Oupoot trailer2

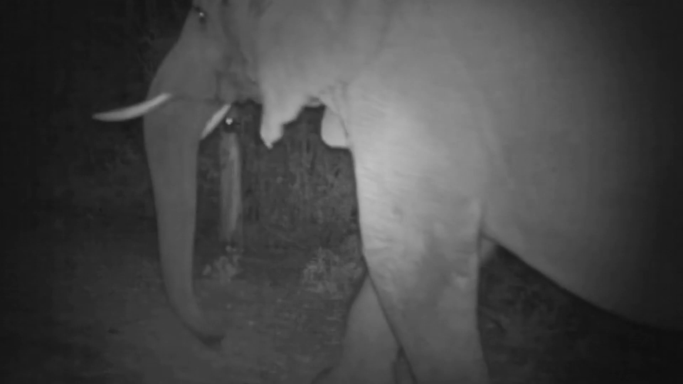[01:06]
In 2020, sandparks released their findings from a lengthy survey using trail cams throughout the forest.
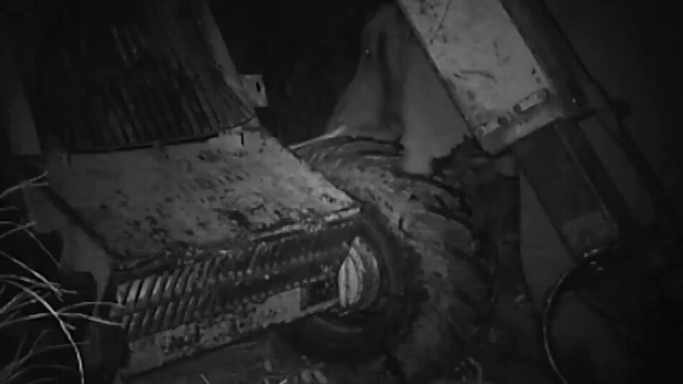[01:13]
These cameras are triggered by movement and they even operate after dark. When they analysed the footage, they were amazed. They saw elephants 140 times. Something about the elephants they saw made them look more closely.